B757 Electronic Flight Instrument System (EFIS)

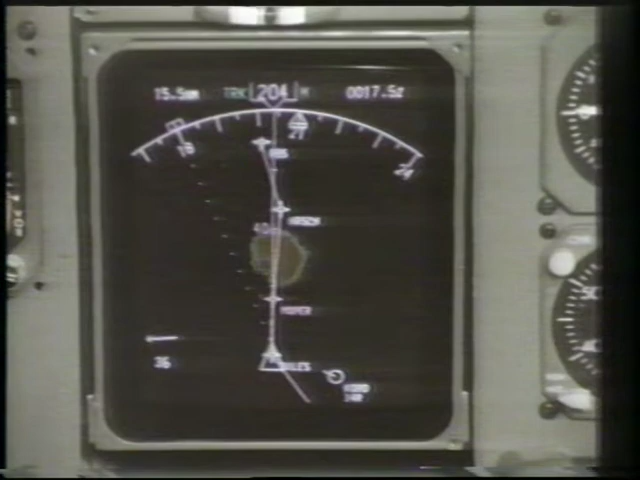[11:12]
In the map mode, as the range selector varies the range and scale for the display, the weather returns change accordingly. The flight crew can now directly relate their route to any significant weather ahead. This feature is only available in the map,
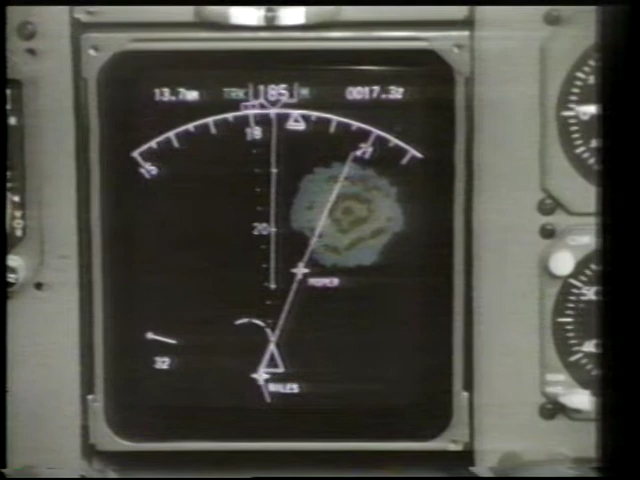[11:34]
expanded VOR, and expanded ILS modes.